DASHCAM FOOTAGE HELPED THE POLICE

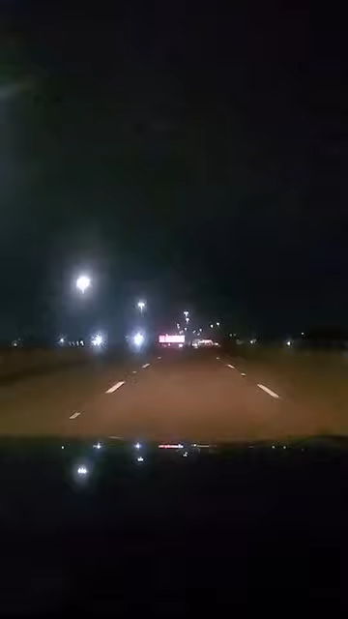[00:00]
Back in Houston, this submitter watched an SUV go flying by him at high speed. As the vehicle rounded a bend, it spun out before flipping over on its roof. A teenager pretended to pass out as the submitter drove up. He called 911 and responding police arrested the driver after determining that she was intoxicated.